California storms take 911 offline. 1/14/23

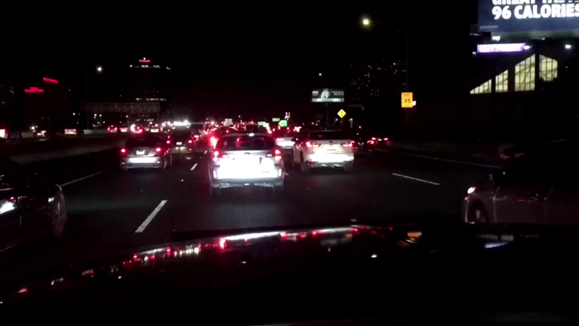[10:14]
Hey, it's the end of the day and we're working our way back to Sacramento at a really high speed.
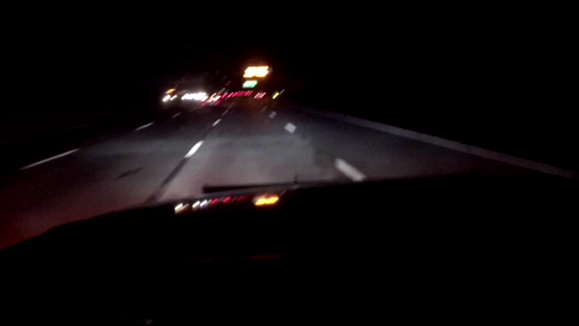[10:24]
Good Lord above. Just gotta love these California roads. Oh, Jesus. Alrighty, folks, there you go.